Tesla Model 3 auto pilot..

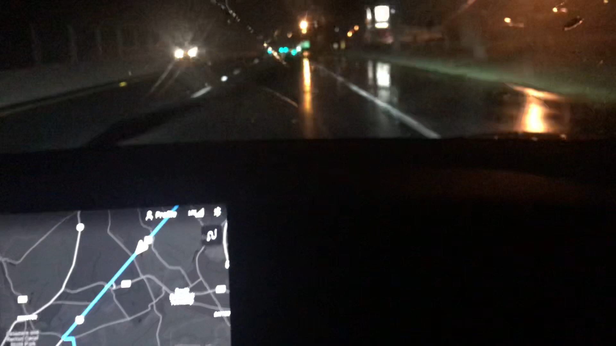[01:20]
And it's bumpy right? Not the pace of the route It does not try to avoid any bumps And now we brake See,